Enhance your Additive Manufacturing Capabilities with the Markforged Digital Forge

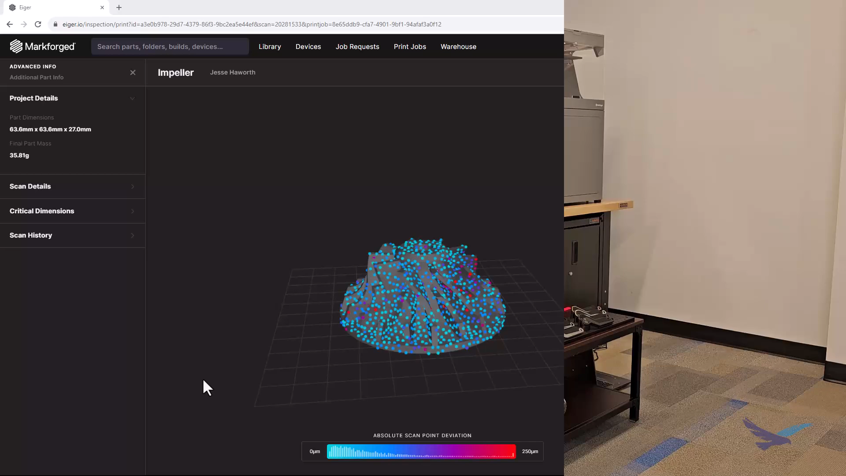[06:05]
Inspection utilizes the laser micrometer built into the printhead to scan a part while it is being printed,
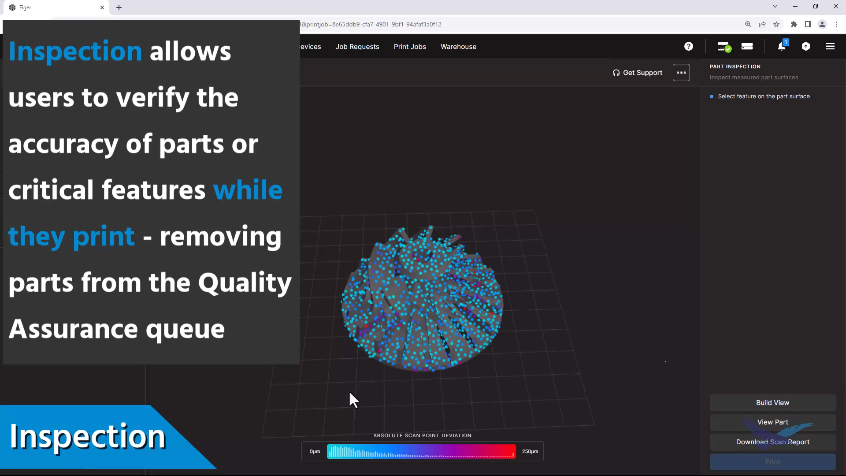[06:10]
which in turn creates an accuracy report that is extremely valuable for removing the QC process from 3D printed parts and adding traceability to some internal projects.